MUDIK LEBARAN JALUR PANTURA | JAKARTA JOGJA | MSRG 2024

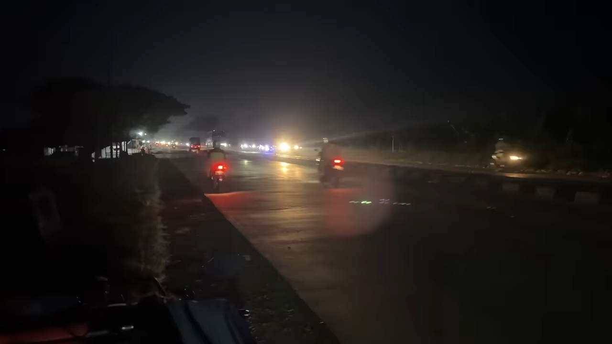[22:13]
Dari tol Karena Yang di tol udah mulai masuk Kontraflow Jadinya Mungkin pada keluar ke Arteri Menurut Mas Rang sih Oh iya Udah malam Saatnya kita nyalain stick lamp Anjay Buat warning aja Lucu kan
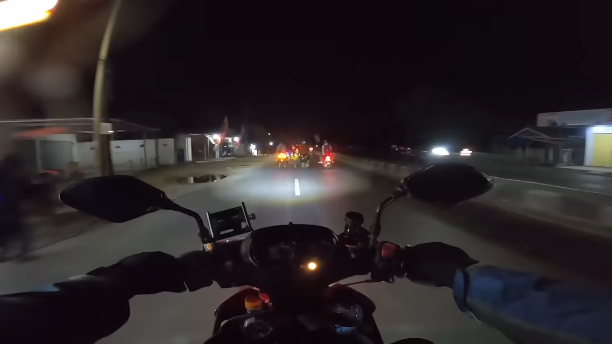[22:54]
Ya teman-teman Sekarang kita mulai masuk Kalisewo ya Kalisawo Kalisewo Ah lupa Mas Rang Ini tempatnya Para Harry Potter
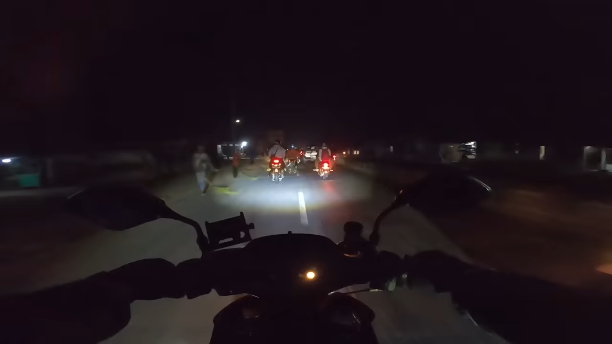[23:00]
Tuh Kalau kita mau bagi rejeki Monggo silahkan Tapi Ini panjang banget loh Biasanya kan Di depan sana kan Ini udah ada Dari Depan Ini sejauh berapa lah ya Dua kiloan ada kayaknya Mas Rang udah nyiapin Beberapa Ntar tinggal Dibagi Tetap hati-hati ya Pelan-pelan aja teman-teman
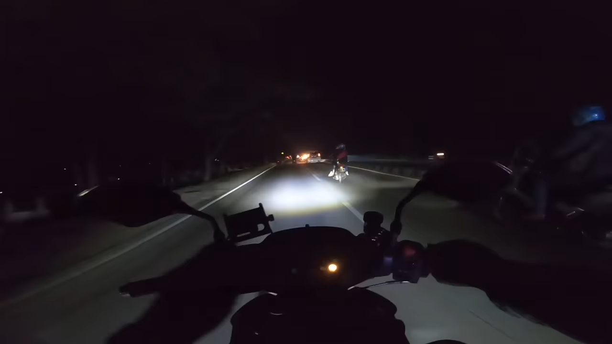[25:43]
Kita lanjut lagi Teman-teman Ini Sayang banget nih Ternyata yang mati tuh Selain speedometer maserang Indikator send Tapi untuk maserang tuh Sering matiin Siap manual gitu loh Tangan maserang Kayak saradan gitu Buat matiin tombol Ini Send Send gitu Jadinya aman lah Walaupun indikator Di speedometer gak nyala Tapi maserang sebenernya Ngesend kok Kanan-kiri-kanan kirinya Kayak gitu Ini ada SPBU Maserang isi dulu sebentar Kemungkinan gak begitu padet
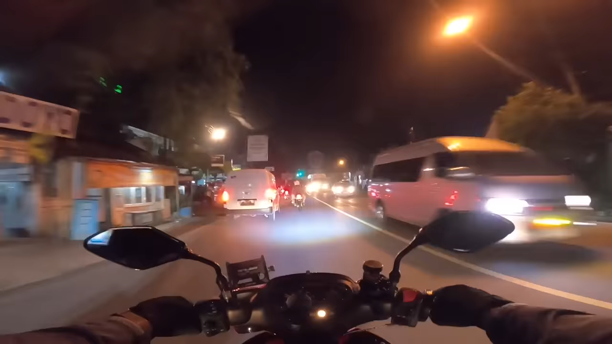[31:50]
Oke teman-teman Ini di depan Sudah persimpangan Cerbon ya Tuh Lihat kepadatannya teman-teman Kalau ke kanan Kalau ke kanan kita Ke Bandung Ke kiri Kita masuk ke Tegal Sama Jawa Tengah Waduh Rame Wah ini kacau Si rame nya Tapi Gak serame Tahun lalu Ini cukup Padet ya teman-teman Maserang Bilang rame aja Gak Gak Gak Gak Gak ampe kecot Gak
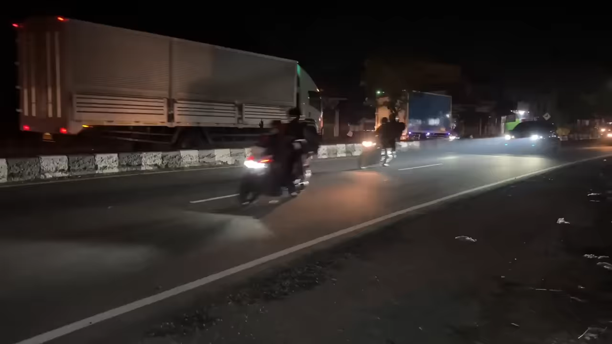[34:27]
Udah mulai terurai nih teman-teman Jadi yang Jawa Barat Model-model kayak plate Itu tuh udah gak ada Disini Jadi kepadatannya Udah mulai terurai nih teman-teman Jadi gak
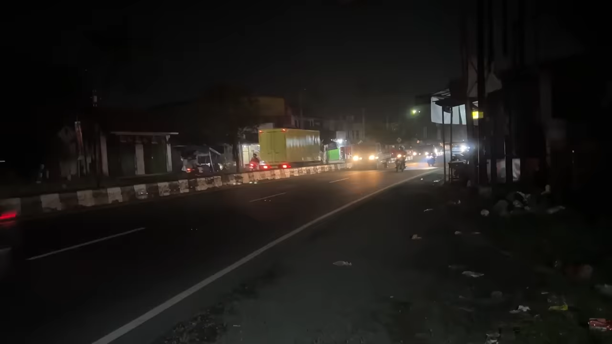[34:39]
begitu padat-padat Tapi mas Rang juga gak tau ya Nanti Disana tuh kayak gimana Ini kalau dari Jakarta Dari arah sana Sana menuju ke Jawa Tengah
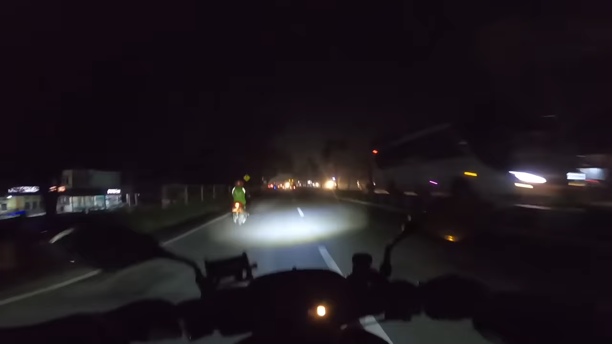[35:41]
Tegal Berbes AA ke Bumen Kemungkinan nanti yang dia belok kanan Mungkin kita setelah Tegal Itu kita baru bener-bener lihat Perbedaan yang signifikan ya Antara pemudik Motoran Di Pantura Akan berkurang jauh banget Tapi nanti kita lihat sendiri kayak gimana ya Oke Ini di Cirebon nanti kalau ada yang menarik Kalau udah ada rame-rame lagi Mas Rang shoot lagi ya teman-teman ya Sementara ini Masih biasa-biasa aja Oke Kita cabut ya teman-teman Let's go
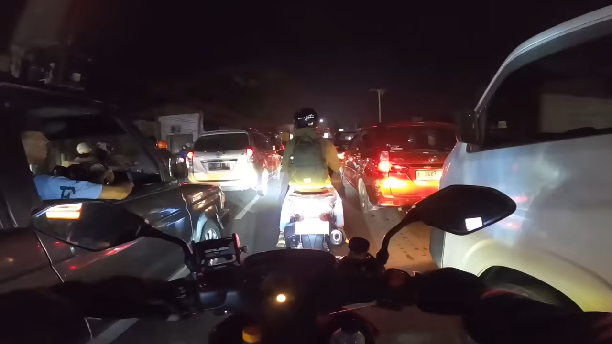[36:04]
Malah terjadi Kepadatan di Lampu Merah setelah Terasmi nih teman-teman Tuh Jalannya tersendat-sendat Entah di depan ada apa ya Atau emang karena volume Kendaraan Atau emang ada acara Atau Emang Ada sesuatu gitu Ini mas Rang juga belum tau Rame banget nih Jalannya tersendat-sendat
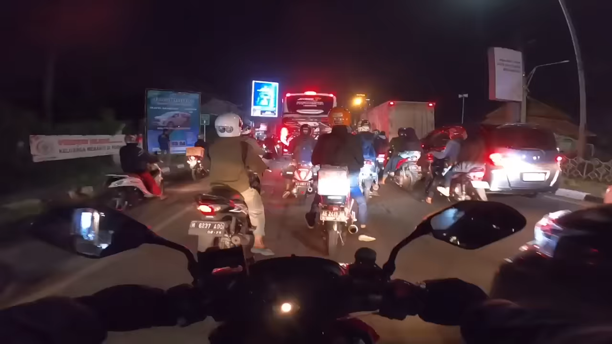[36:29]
Ini kita harusnya belok kanan ya Gak tau nih macetnya gara-gara apa nih Tuh padat banget teman-teman Coba kita ambil ke kiri dikit Terus kita belokin ke kanan ya Soalnya gak jalan Tuh gak jalan kan sama sekali
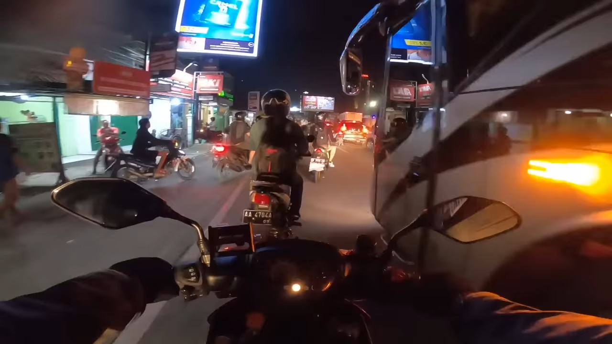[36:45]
Entah kenapa ini Tuh Wih Bahkan ini buka tutup nih Yang ini ditutup dulu Yang dari arah Apa Cerbun kota
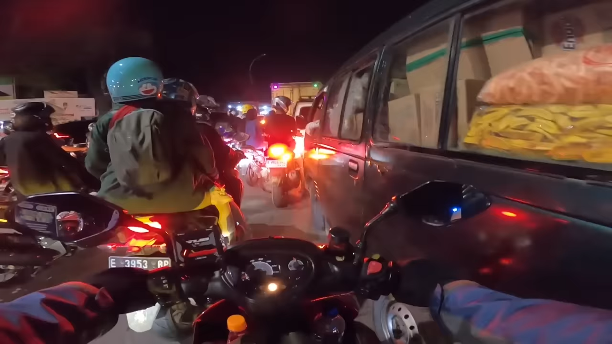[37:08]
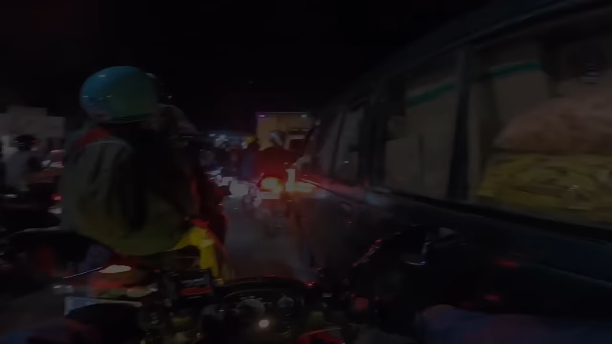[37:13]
Tuh Sebentar lagi Kita mau masuk perbatasan Jawa Barat Jawa Tengah nih teman-teman
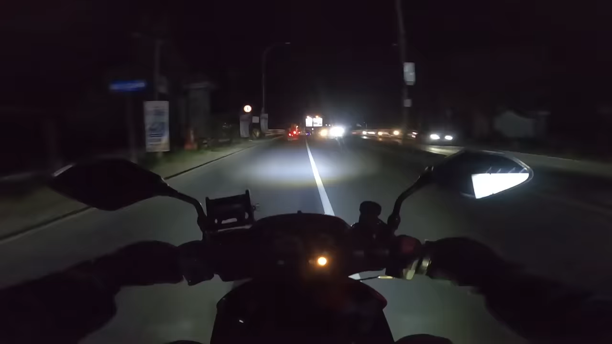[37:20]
Wih Selalu mas Rang rekam kan Kalau perbatasan Entah kenapa Suka aja Tuh Selamat datang Di Polres Brebes Jadi Yap Jembatan itu adalah Penyambung antara Jawa Tengah Dan Jawa Timur Dulu mas Rang pernah bilang Kalau jembatan itu adalah Pemisah Antara Jawa Barat Jawa Timur Tapi ternyata salah Yang bener kata-katanya adalah Penyambung Penyambung Jawa Barat Dan Jawa Timur Teman-teman Eh Jawa Timur Jawa Barat Dan Jawa Tengah Maafin Oke
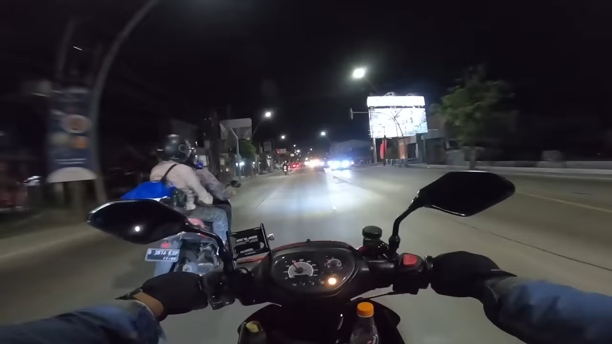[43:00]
Mas Rang udah masuk Tegal kota lagi Teman-teman Ya Ketemu banyak Teman-teman lagi nih Kita Di Jalan Tegal Tadi kita lewat Lingkar Cuman Ya Gak nyampe 10 Teman yang Riding lewat Situ ya Rata-rata lewat Dalam kota semua Mas
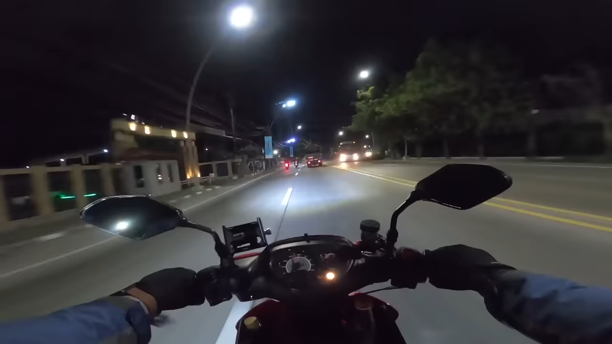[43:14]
Rang udah yakin Pasti akan ada Penumpukan tuh Di Brebes kota Sampai ke Masuk Tegal ya Nah ini sekarang Mas Rang Udah Di Tegal Dan ngeliat Beberapa rombongan Emang masih cukup rame ya Masih cukup Signifikan Keliatan ini Teman-teman nih Jadinya seru aja Apalagi dari lawan arah Tuh liat Pada lewat Arteri semua Jadi seru ya Kasarnya bisa dibilang Pantur apa Semudik itu 24 jam rame nya Hi Mantap